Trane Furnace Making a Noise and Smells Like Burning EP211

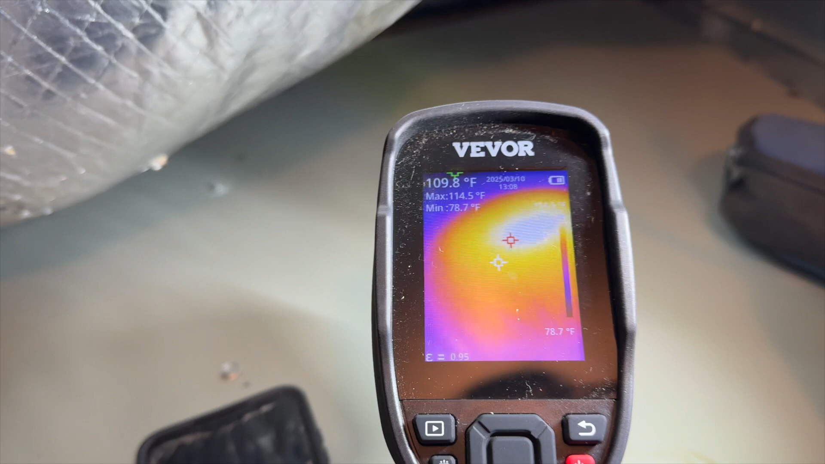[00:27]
On screen: spot 109.8°F, max 114.5°F, min 78.7°F, scale bottom 78.7°F
so i'm using my vever uh infrared camera and you can see that there's a hot spot right there
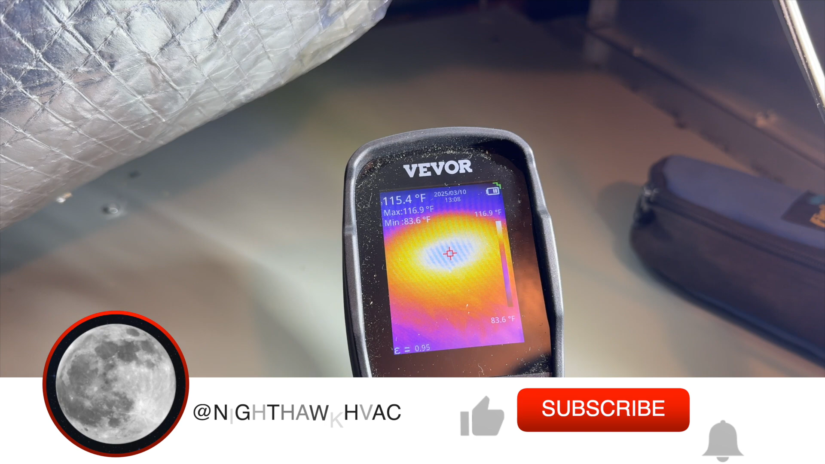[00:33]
On screen: spot 115.4°F, max 116.9°F, min 83.6°F, scale top 116.9°F, scale bottom 83.6°F
i bet you 100 that's where the blower motor is let's go ahead and open this up and see what's up